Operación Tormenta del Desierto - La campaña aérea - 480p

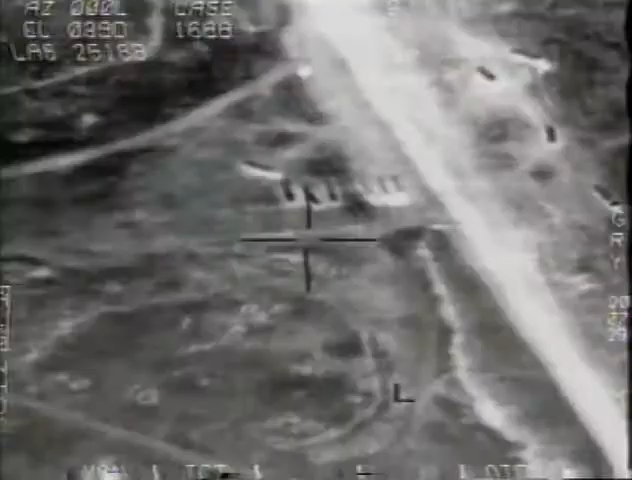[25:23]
Glosson mostró un vídeo de lo
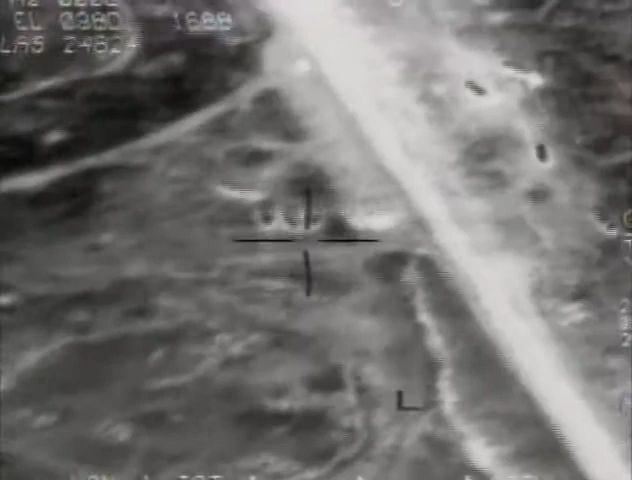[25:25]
que había identificado como lanzadoras de Scud siendo destruidas.
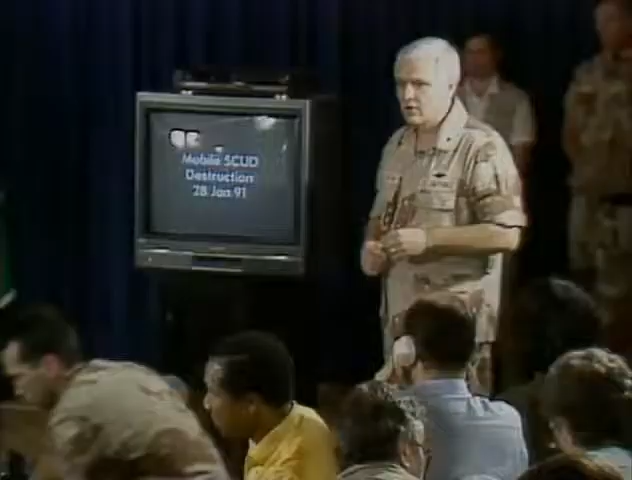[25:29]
Voy a situarles en la cabina de un avión de ataque aire-tierra.
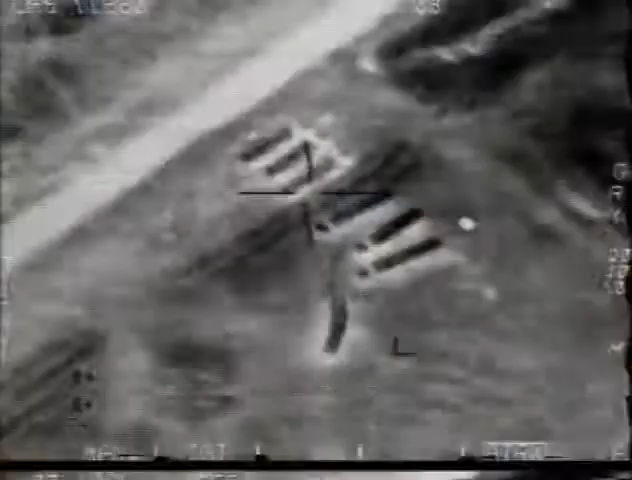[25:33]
Hay un total de 11 vehículos en esta zona. Todos ellos están cargados con misiles Scud, como pueden ver. Estos ya han sido disparados.
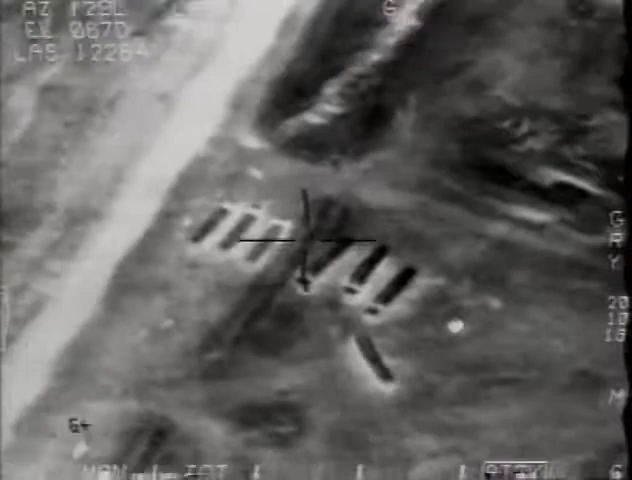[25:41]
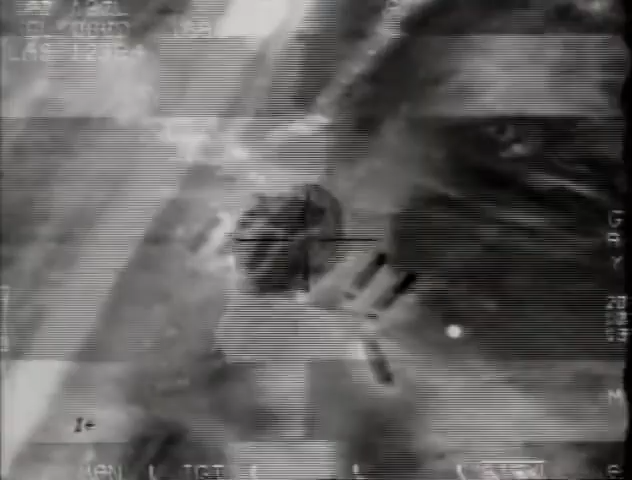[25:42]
Pero resultó que los objetivos no eran lanzadoras de Scud. Bueno, agentes de la CIA estaban viendo esta conferencia de prensa y mirando la cinta de vídeo,
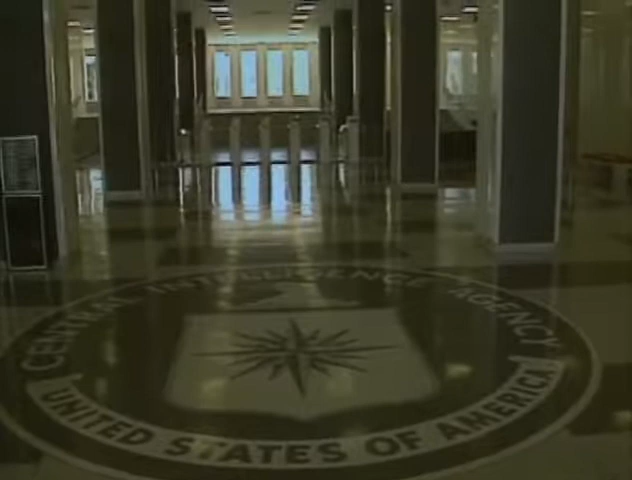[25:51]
que no habían visto antes, y rápidamente se dieron cuenta de que no eran lanzadoras Scud móviles. Creo que el consenso general al que se llegó fue que,
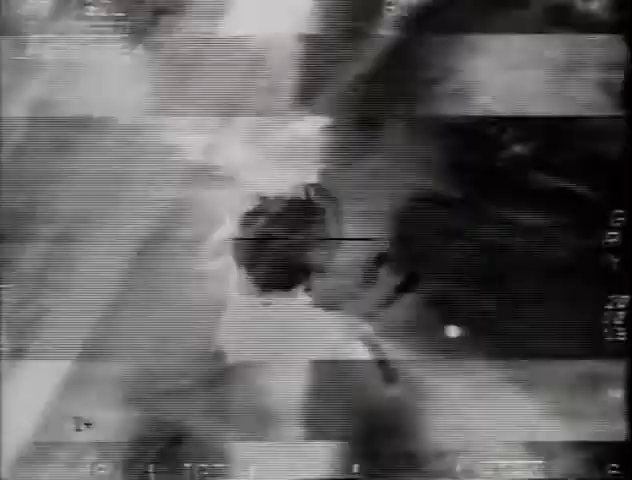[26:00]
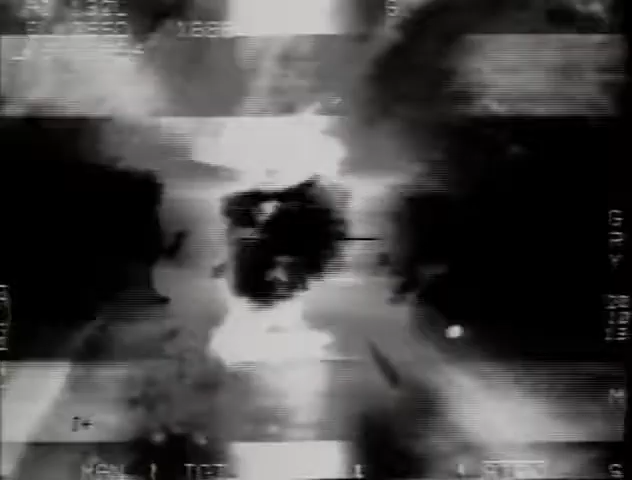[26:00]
en realidad, se trataba de camiones de combustible. Si estaba equivocado, estaba equivocado. No intentaba engañar a nadie.
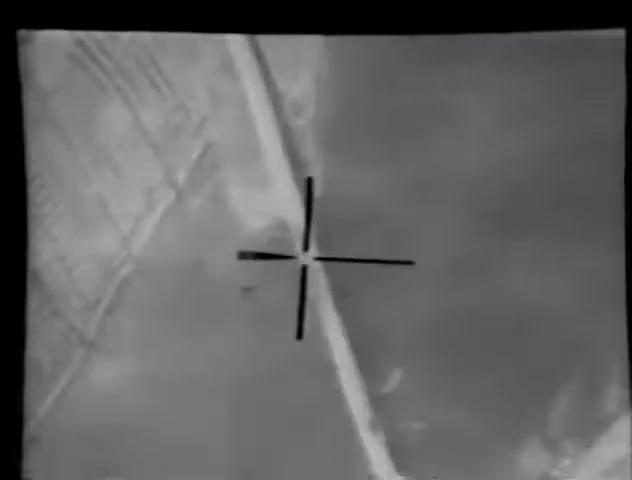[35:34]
Vaya, ya no queda nada de ese puente.
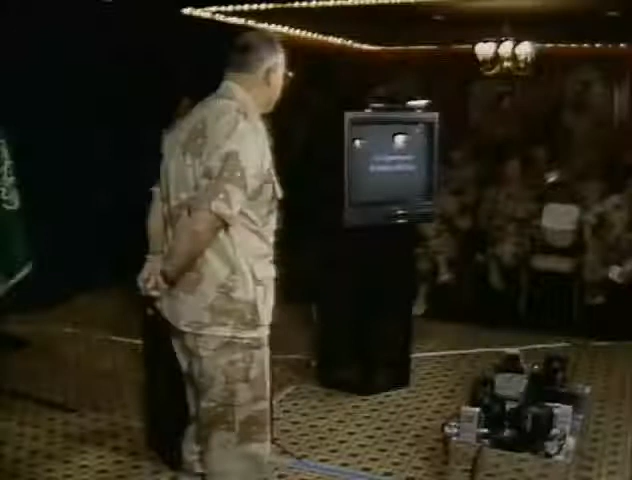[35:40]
El primer vídeo muestra un puente de ferrocarril. Tienen una red de vías muy limitada y si podemos destruir un puente, marcará la diferencia.
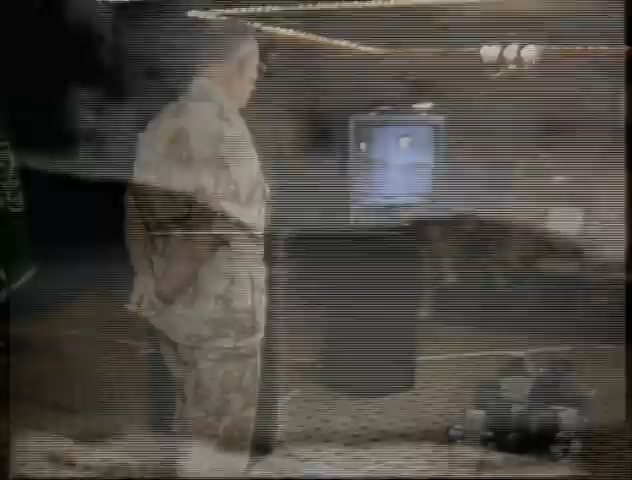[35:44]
Hemos intentado atacar cerca de la costa porque es la zona más difícil de reparar, donde se causan mayores daños. Ese es un extremo del puente.
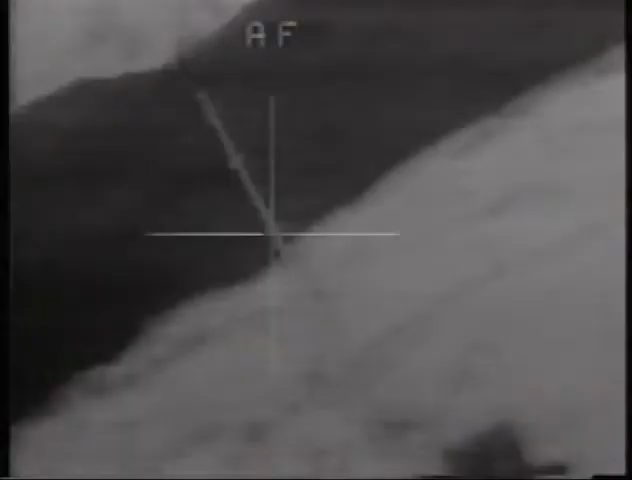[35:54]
Ahora verán el mismo puente atacado por el otro extremo. Interrumpiendo el suministro, las fuerzas aliadas esperaban minar la moral de los soldados iraquíes.
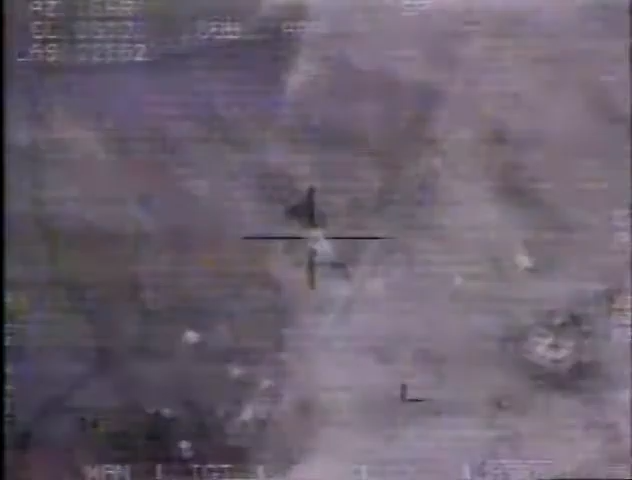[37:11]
los F-111 utilizaban sensores de calor por infrarrojos para encontrar los tanques iraquíes escondidos en la arena.
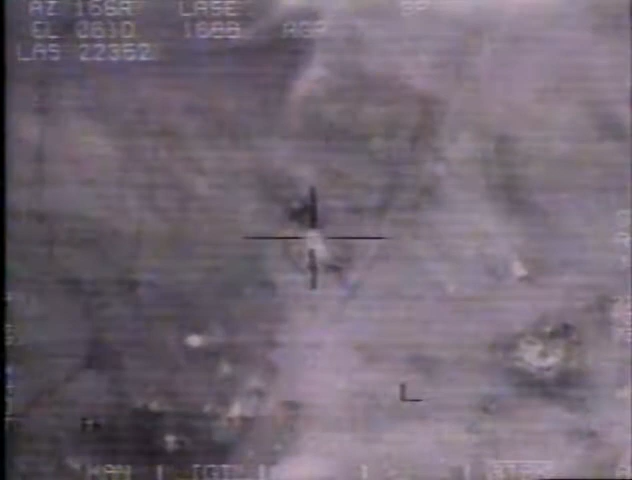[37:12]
Plasma caliente.
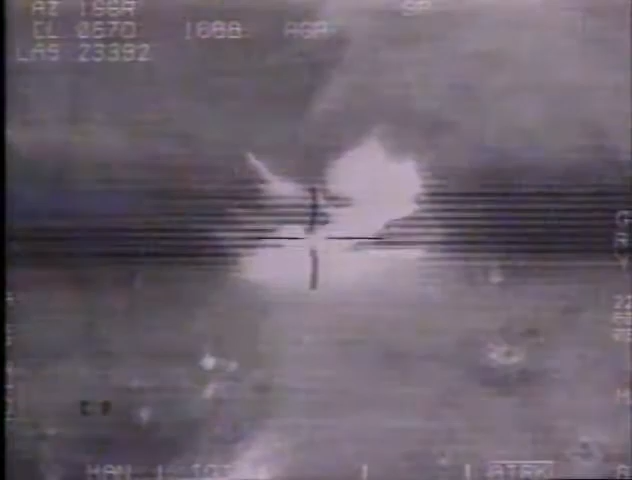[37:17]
Buscaron en su zona y se dieron cuenta de que los blindajes iraquíes enterrados en la arena irradiaban calor y este no se disipaba tan rápido como el de la arena que los rodeaba.